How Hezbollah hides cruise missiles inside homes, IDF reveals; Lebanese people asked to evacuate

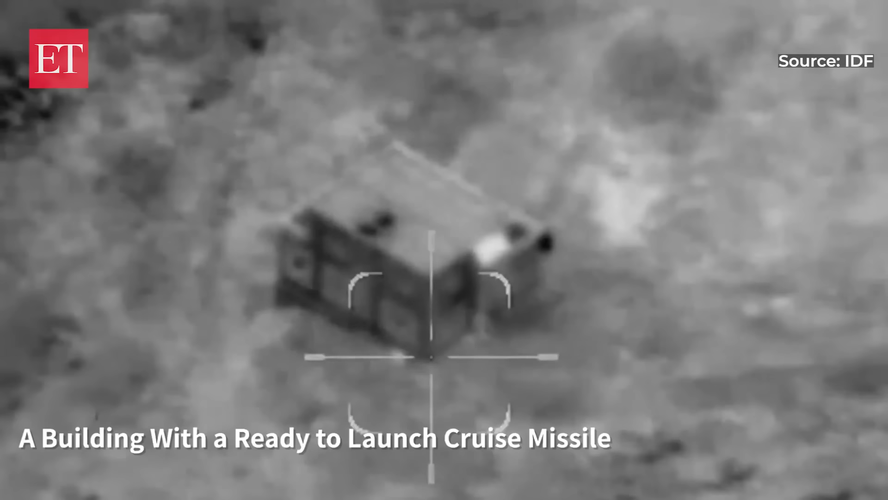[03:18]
identified the terrorist making an opening in the building that exposed
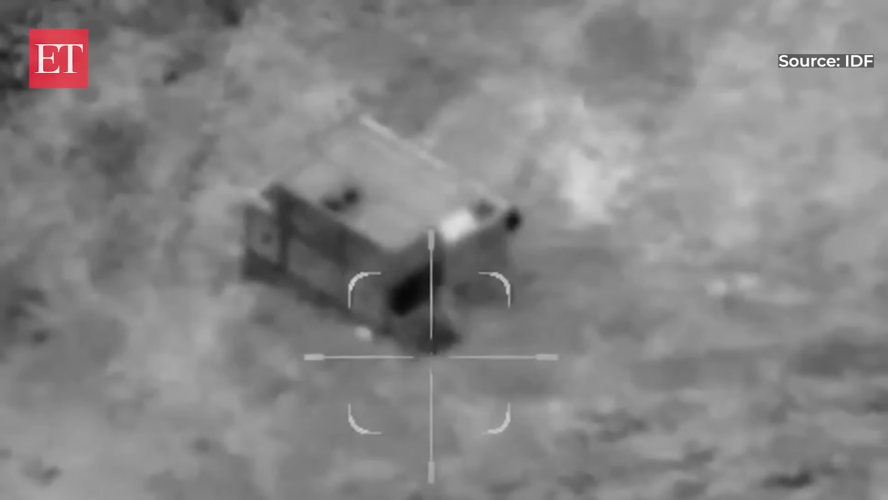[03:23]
the missile in a precise strike the idf eliminated the terrorist
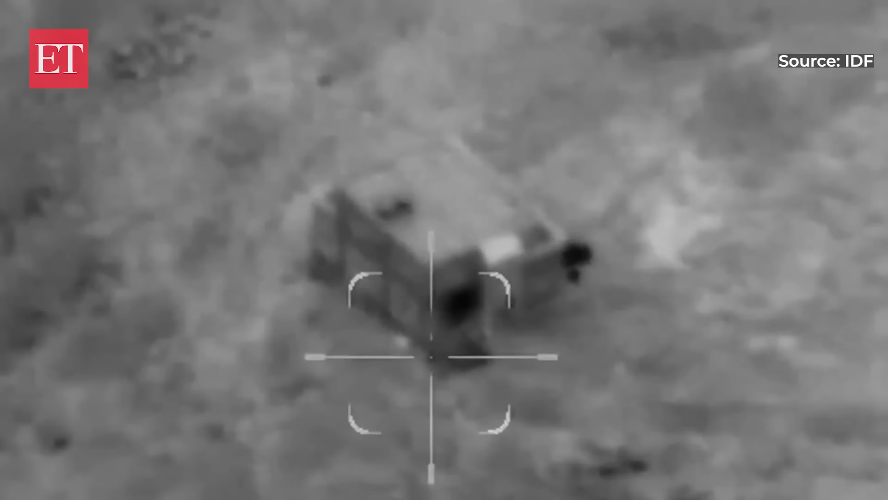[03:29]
and this
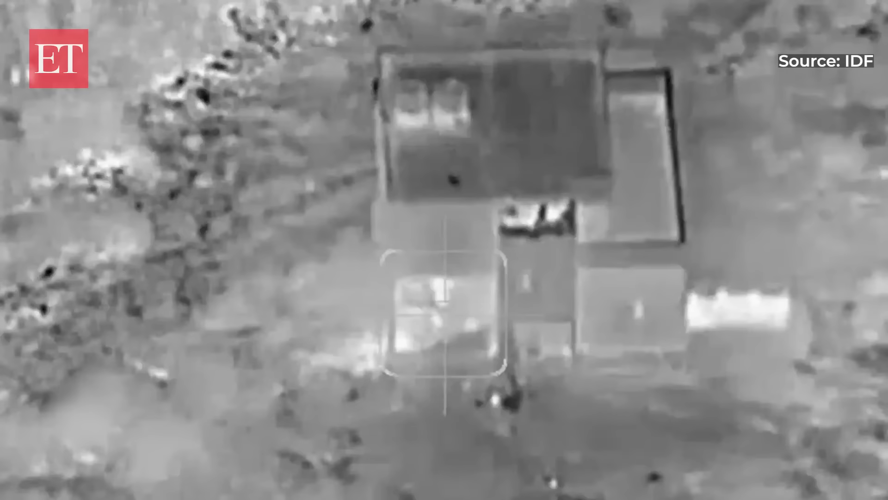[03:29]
missile launching infrastructure shortly before the launch